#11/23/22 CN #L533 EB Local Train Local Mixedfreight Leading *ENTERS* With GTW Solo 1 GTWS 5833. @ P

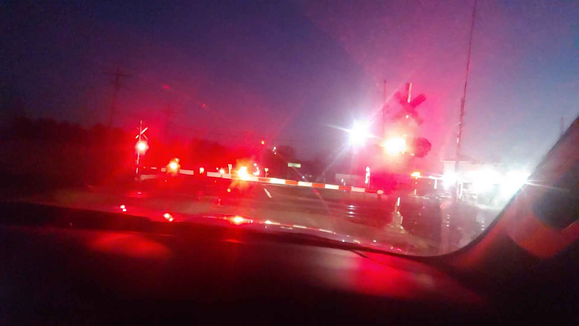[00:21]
I don't think it's a wave.
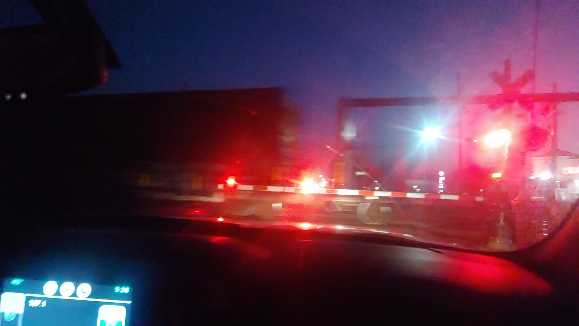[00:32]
Oh, at the end? Holy crap. What the? I thought it had two engines. Well, these won. That's the L533 then. That's all I see. There's a yellow light up there, but it's probably for that one. It's probably for him. Really? I thought it was 5450, wasn't it?